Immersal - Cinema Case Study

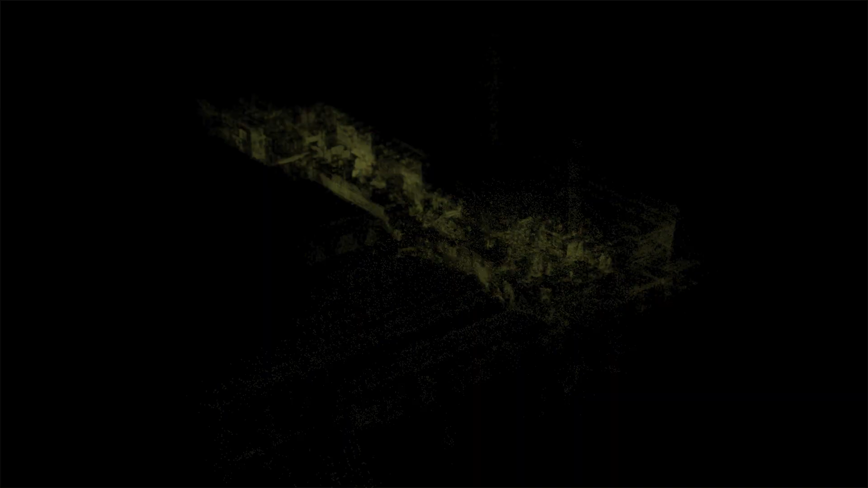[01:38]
The five sections were then aligned to each other.
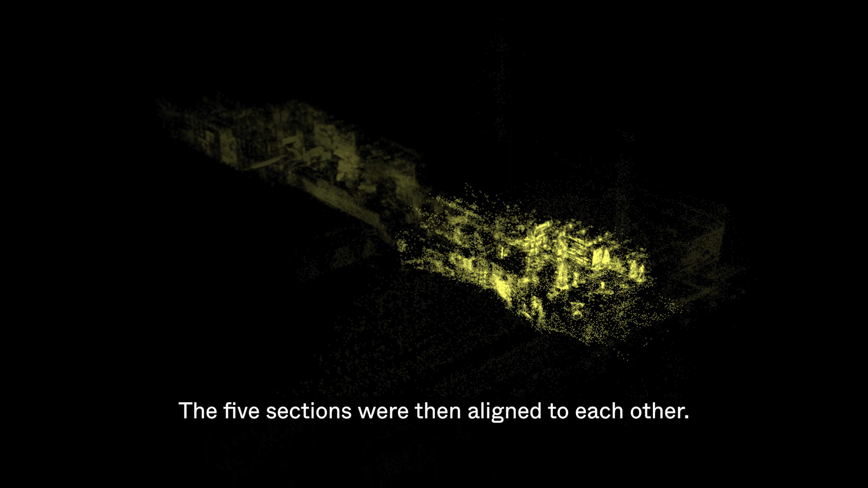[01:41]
The sections indoors overlap with each other and were stitched together automatically.
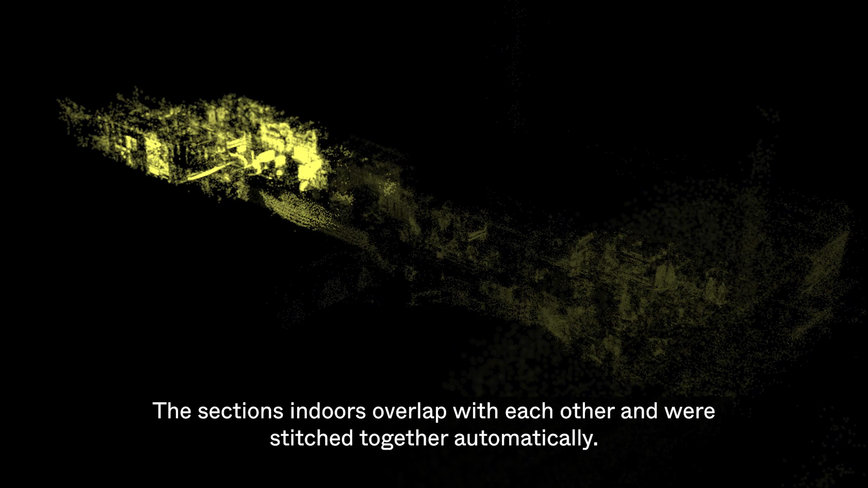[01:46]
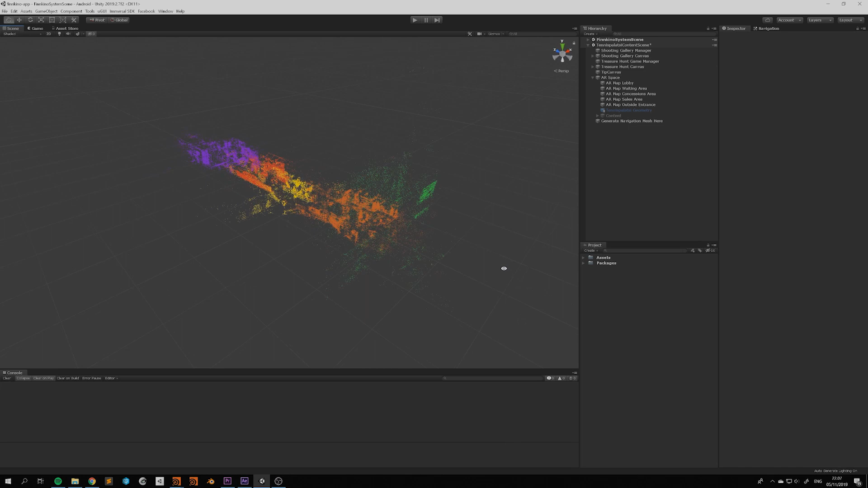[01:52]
The next step was building the app in Unity using our SDK.
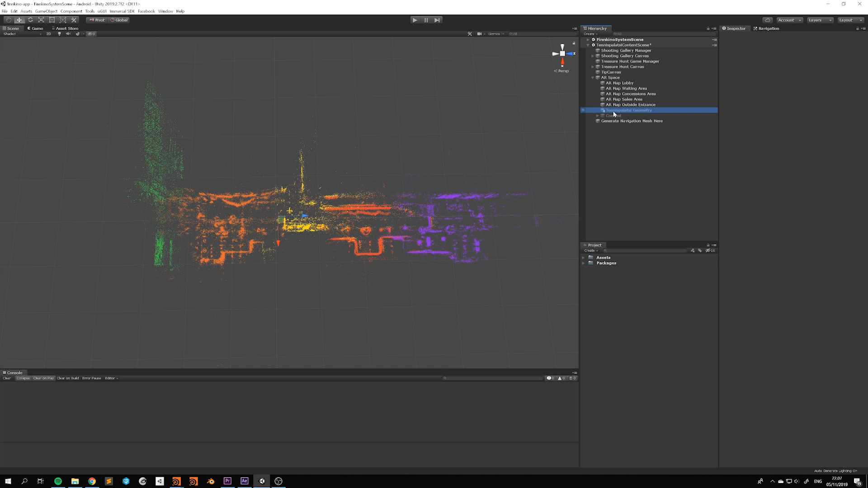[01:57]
The SDK allows us to visualize the maps as point clouds, which we used to build a simplified mesh of the space.